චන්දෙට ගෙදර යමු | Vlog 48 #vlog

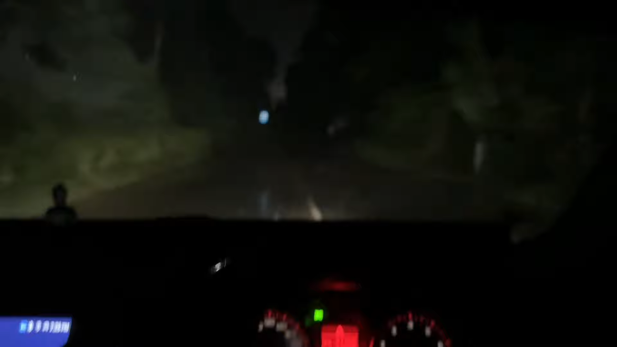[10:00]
එහෙනම් මඩවලට මේ සෑහෙන හයියෙන් වහිනවා. මේ පාරක්වත් පේන්න දෙන්න ඔයාලට පේනද? ලාවට හරි මඩවල කවුළු කරල ඔක්කොම යට වෙලා තිබ්බේ. අනේ මතර සෑහෙන පාරට ඇවිල්ලා තිබ්බා.
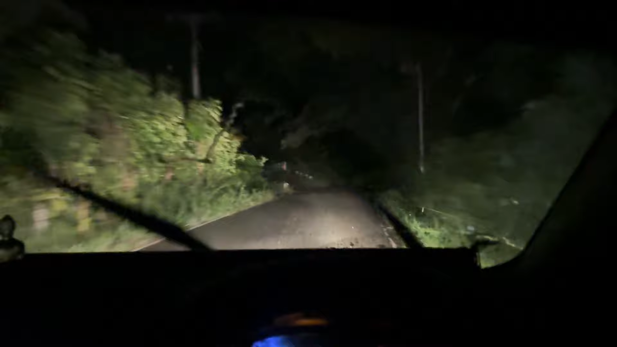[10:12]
හරි ඉතින් ඔයාලට පේනවා ඇති මං දැන් ඇවිල්ලා ඉන්නේ ගෙදර පාරට.
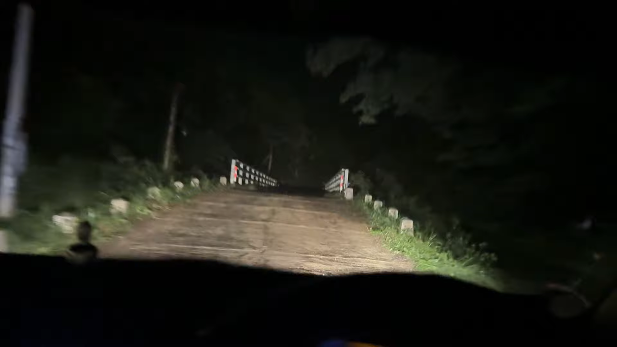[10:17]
හරි ලස්සන පාරක් තියෙනවා. ඔය ලයිට් එක
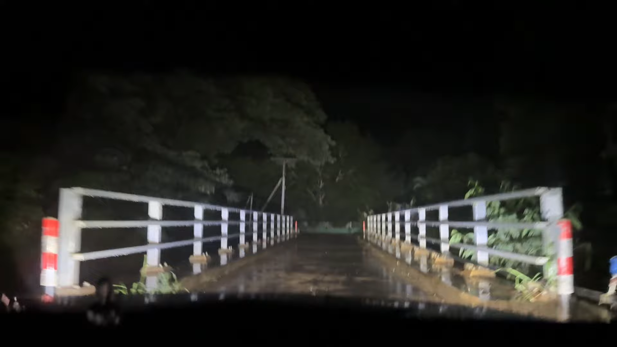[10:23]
පාලමක් වගේ ඉතින් මම මේව දවල්ට පොඩ්ඩක් ලස්සනයි මේ මගේ පැත්තට ආරවන්නේ නැහැ කවරව මම වෙන්නේ මේ ගෙදරට ගිහිල්ලා ඒක ස්විච්
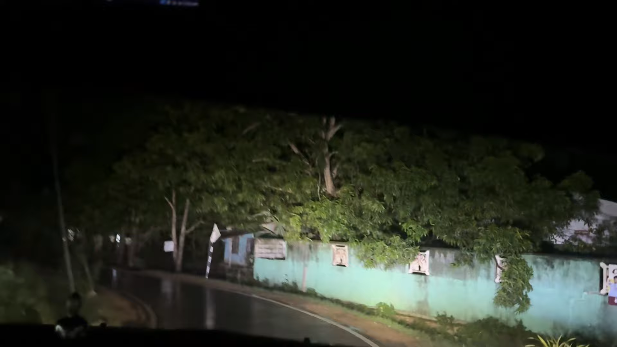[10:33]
කරෝ මේ දවල්ට මාරව ලස්සනයි මේ ගස්පුලන් හරවා දිරන අර පැති ඉඳලා ඉඳලා මෙහෙට එද්දි ඉතින් වහිනවා මේ දැන් වෙලාව හරියට 7:57
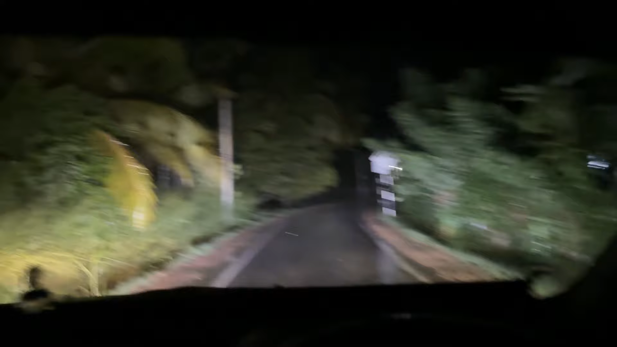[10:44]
අපි ගෙදර ගිහිල්ලා මේ දොටි කතා කරමු අපි යන් ගෙදරට